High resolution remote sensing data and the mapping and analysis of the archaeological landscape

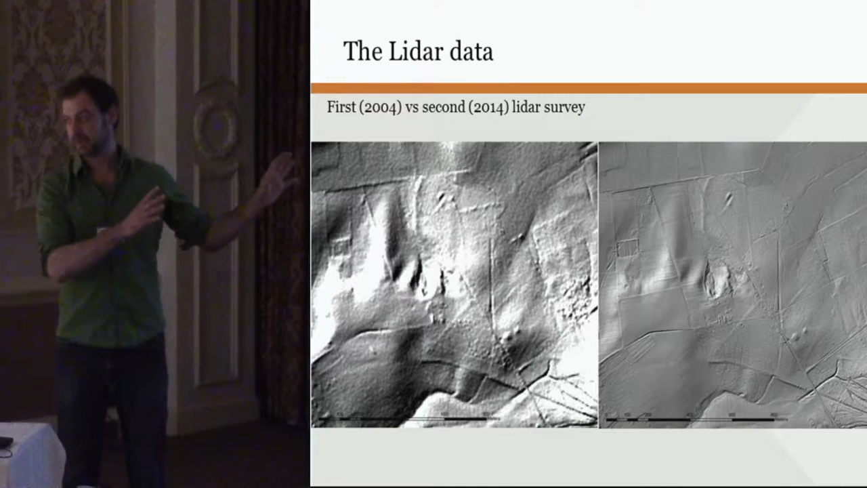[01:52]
so a very highly detailed scan, the older data being very much pixelated, we were very happy at the time with it, but with the new LIDAR scan we see very much more detail and very much more possibilities for landscape mapping. To give an impression of the resolution of this data, so this is the total point cloud for a part of the historic center of the town of Ghent. Right, right you see a color classified image of that point cloud,
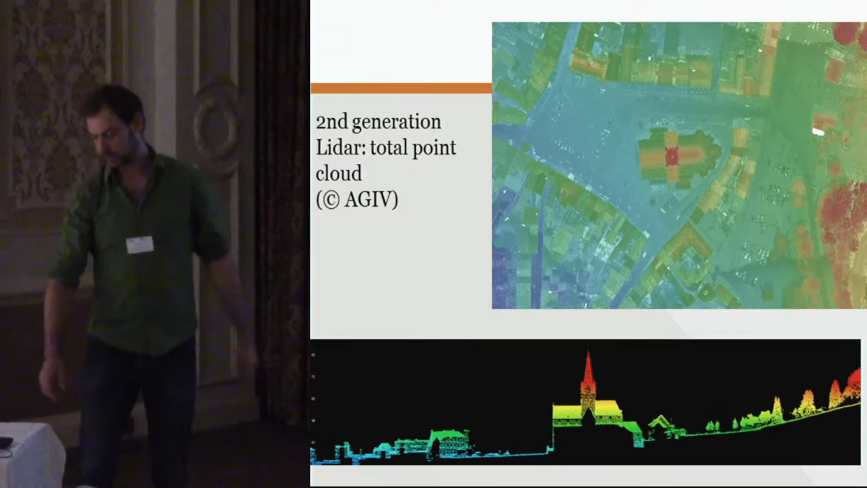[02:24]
on the bottom you see a transect through it, and to illustrate more the high resolution of this data, you see on the right a 3D plot of the point cloud of this area,
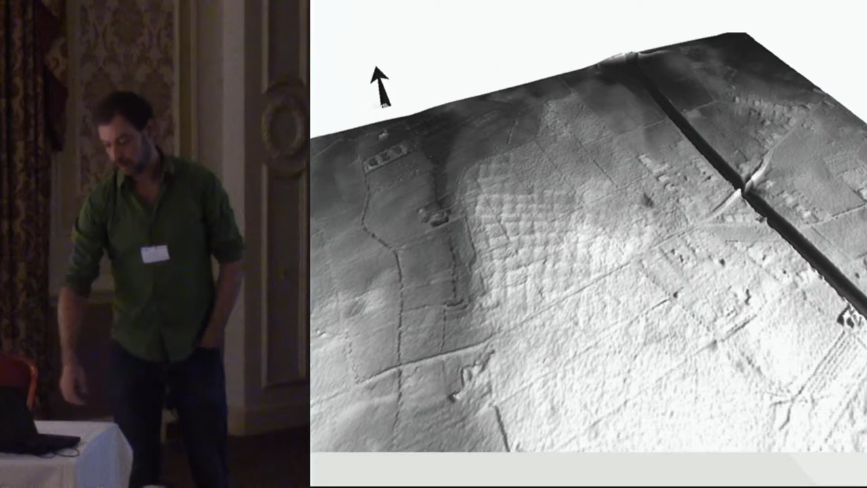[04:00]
But very new field systems, which were previously unknown, popping up in very large numbers. So, that presents us, in this respect, a new framework for the research of the protester landscape.
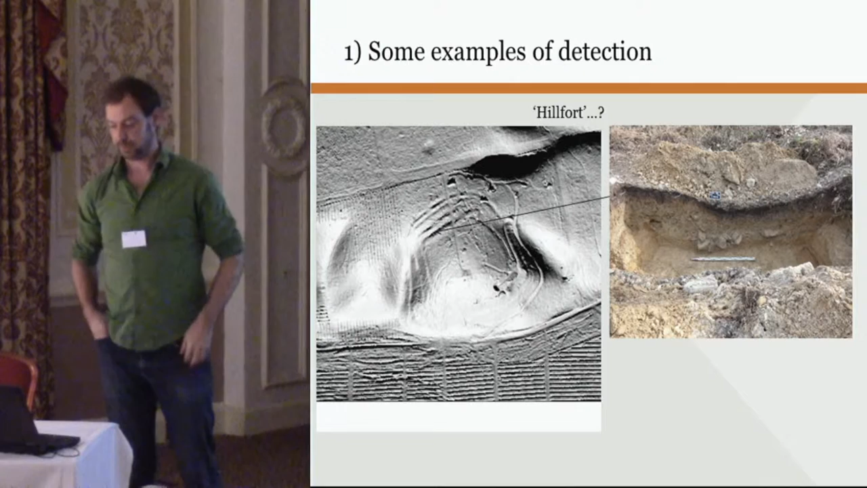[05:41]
So, next is going to be a magnetic survey of the plateau and other trial trenching. But that's a completely new site in the heart area of the Celtic field structures.
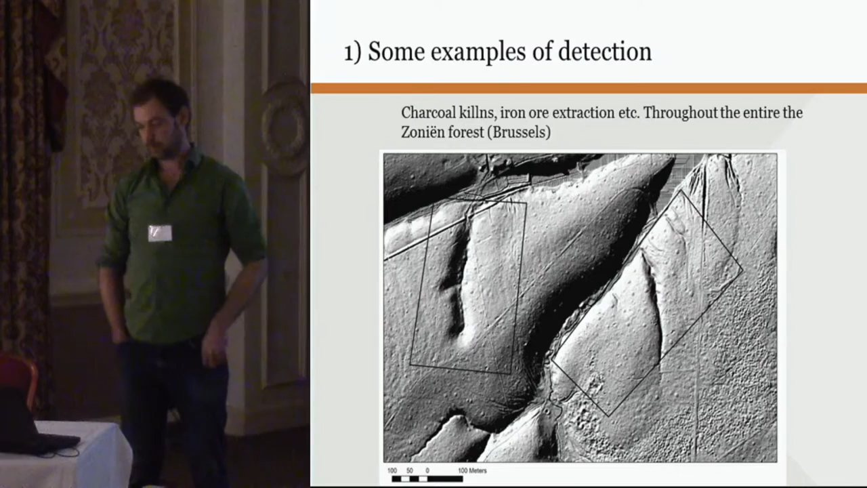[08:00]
So a very intensively exploited landscape for more recent periods. And we estimated the number of charcoal kilns, which is dotted throughout the entire Zolien forest, to be more than 2,000 of those heaps.
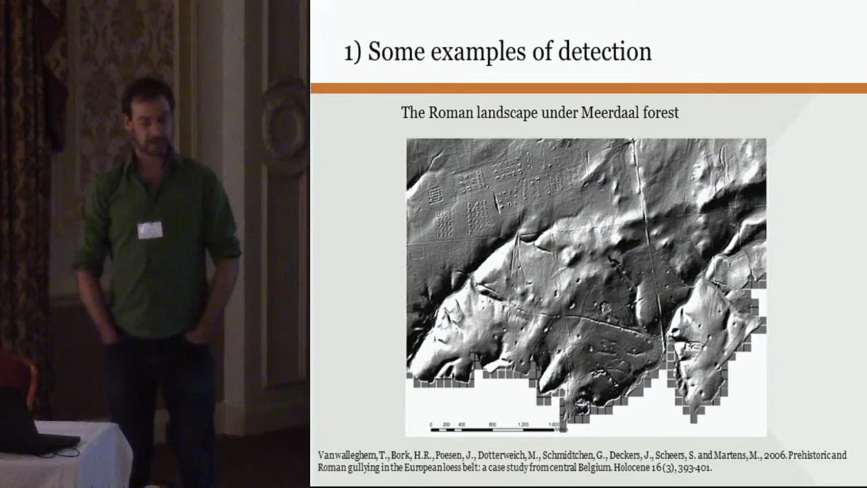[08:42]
an intensively exploited landscape from the Roman period.
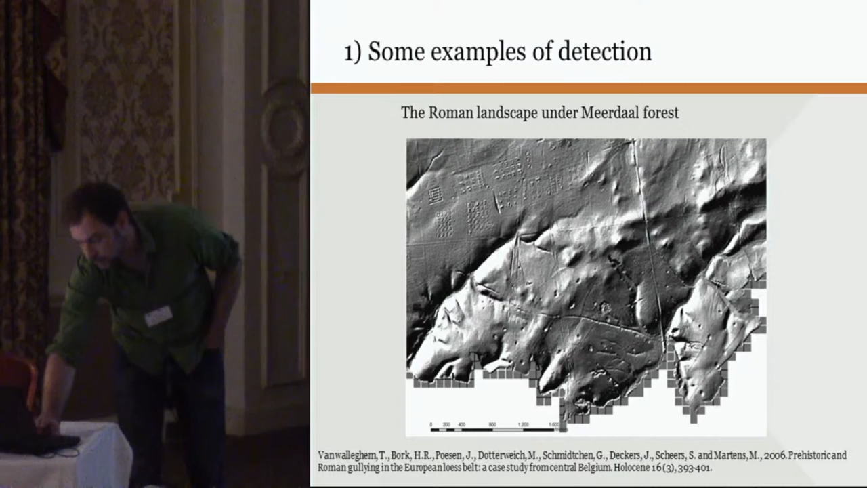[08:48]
Because what we see here in those dots, and we see a number of barrels from older periods,
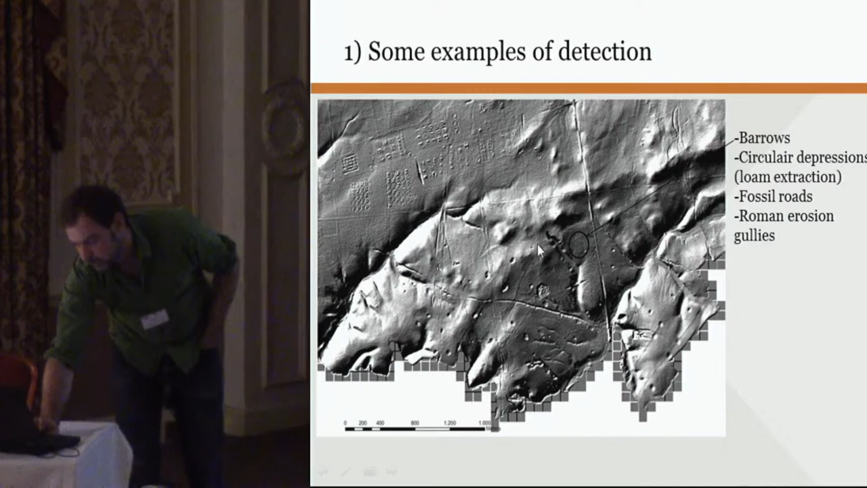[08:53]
but these dots are all, these circular depressions are loam extraction pits from the Roman period. We see a large number of fossil roads,
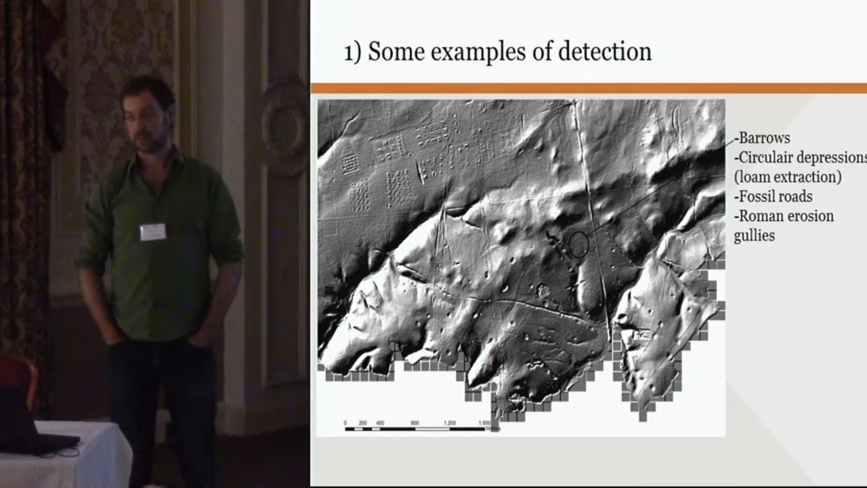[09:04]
and we see also a number of Roman erosion colleagues pointing towards a very intensively exploited landscape in the Roman period. This is a detailed image from the last lighter sets of some of those barrels,
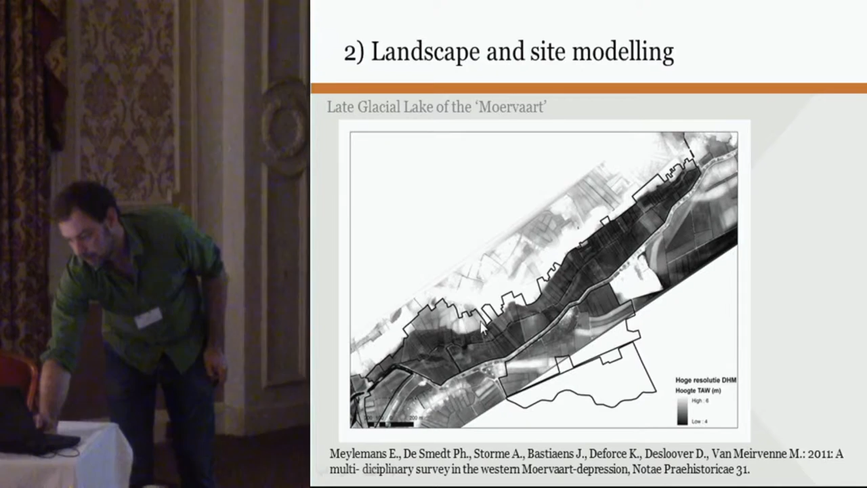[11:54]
where we can see on the high resolution, lighter and darker colored patches, which refer to lower and higher level areas.
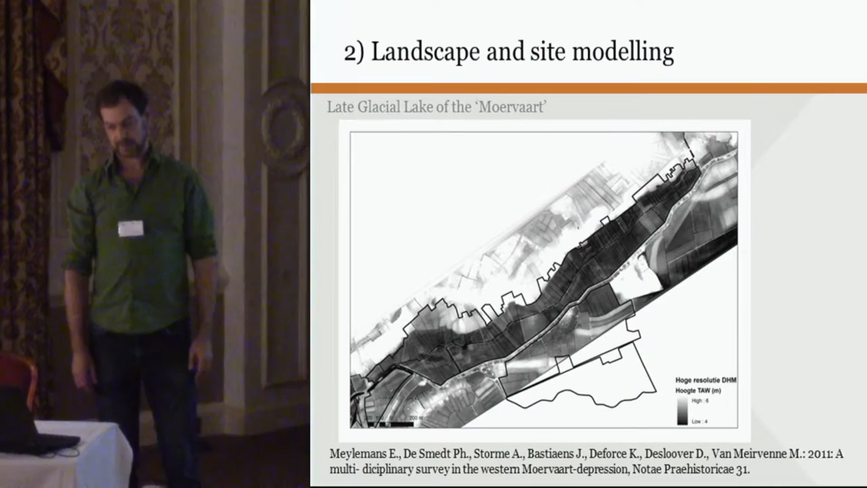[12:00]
We compared that, or we did a survey using augerings and geophysical surveying, and based on those combined data states, we were able to map in very high detail the
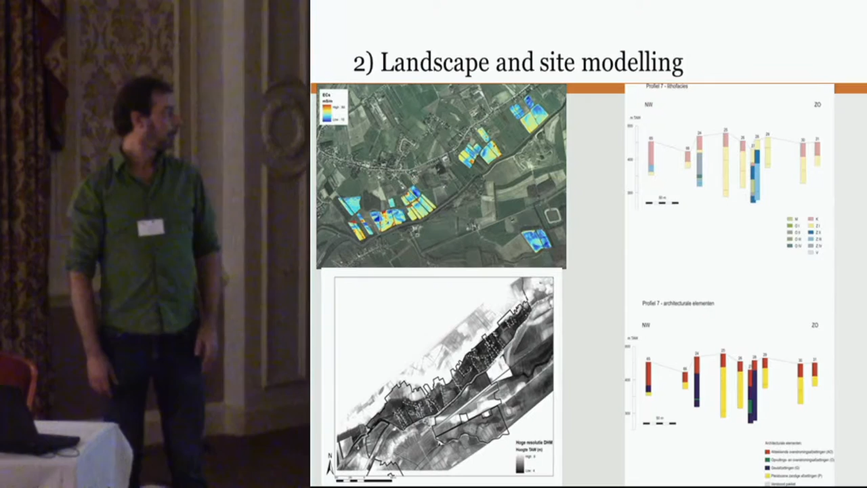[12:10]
geomorphological buildup of that part of the lake with bridges, with fossil gullies, and so on.